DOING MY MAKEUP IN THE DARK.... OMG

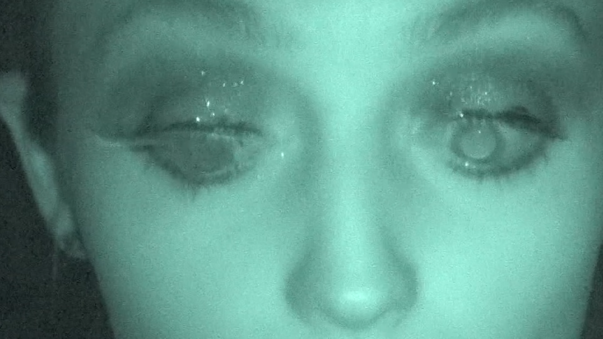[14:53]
oh i think i got it actually it doesn't feel like i got it oh my god that's like miles and miles away from my freaking lashes oh i actually got that one on pretty fast damn that one actually feels good i mean it's stabbing me a little bit in the inner corners but uh
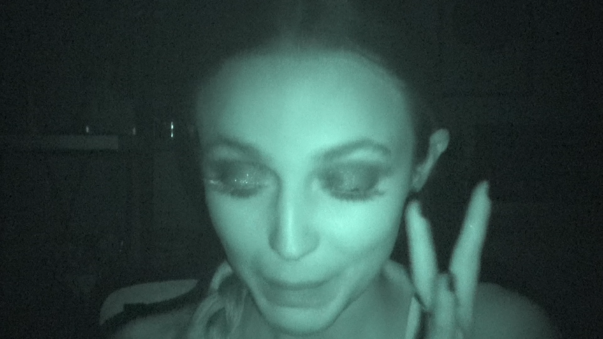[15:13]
maybe it's just because the lashes are too long but i feel like i got this one okay we are almost done the only thing we're missing is the lip i actually grabbed my little
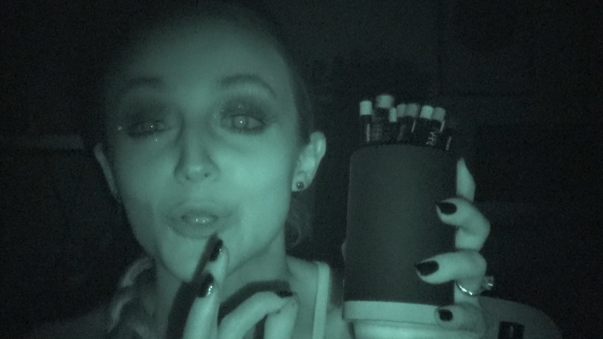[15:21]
nars lip liner holder i have here i keep this on my shelf and i rarely use these lip liners because they are wooden and i prefer a creamier lip liner but i thought it would be interesting to just bring this on my vanity and fix something out of this
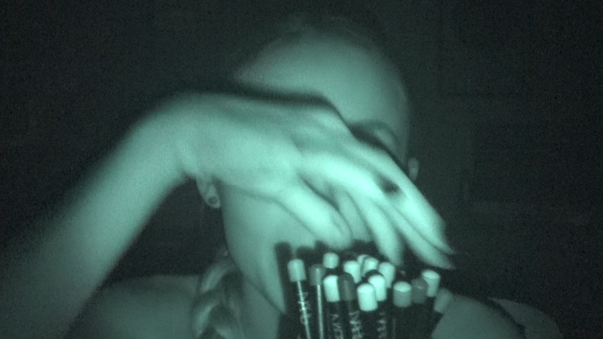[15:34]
because there are so many different colors in here and i don't know which one is which so i think it would be interesting to just pick something and hope for the best so i'm gonna go with this shade actually you know what this feels pretty creamy i
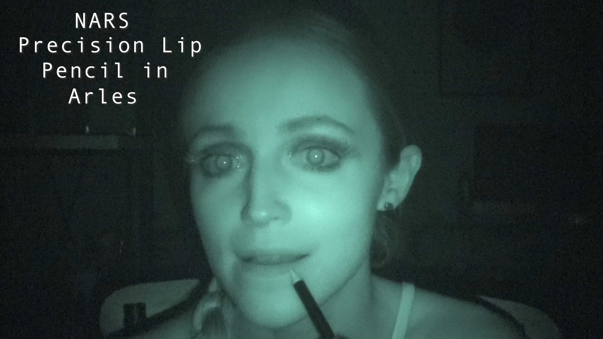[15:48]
mean it's wooden so it's not like super creamy but it's not very rough i'm gonna overdraw my lips just a little bit or a lot of bit who knows and then i'm gonna fill in my lips with this lip liner
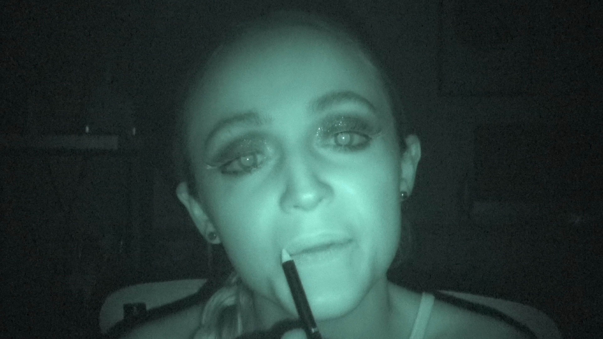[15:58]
and then i'm actually just gonna put my um color pop moon child gloss right on top because i have it right here and i think it would be the perfect lip gloss to apply on top of this lip liner so oh my gosh guys we are officially done the only thing we have left is to apply our setting spray this is the morphe setting spray of course we have to set this masterpiece down
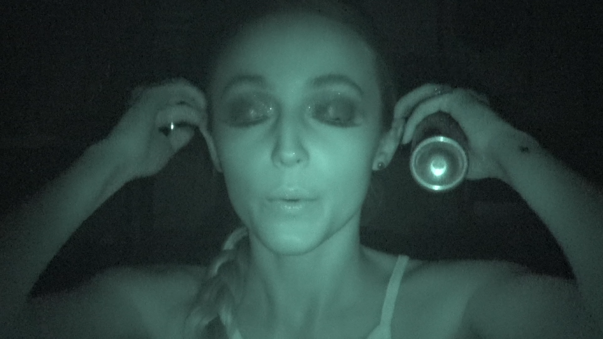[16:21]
but that's it guys i cannot wait to see what my face looks like all right are you ready
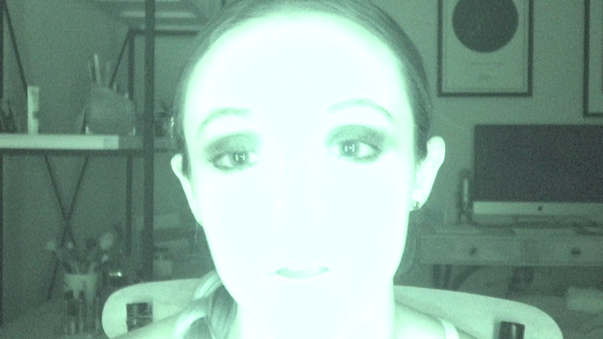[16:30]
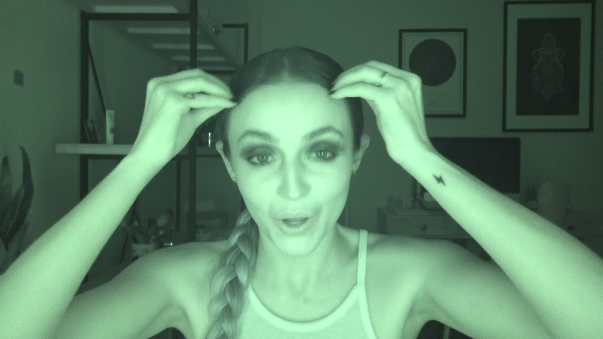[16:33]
oh wait let me take off night mode before i see myself